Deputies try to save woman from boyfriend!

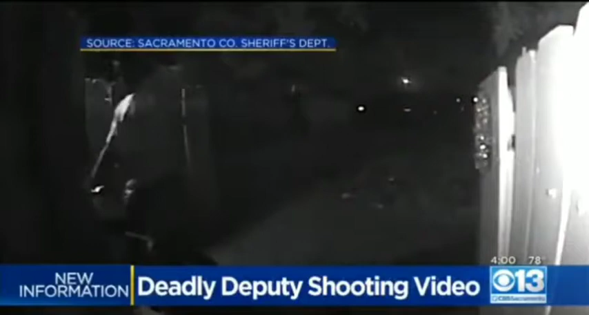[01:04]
The camera catches deputies arriving at the Carmichael apartment. Shortly after, you hear deputies telling Brown to get out of the way. And then.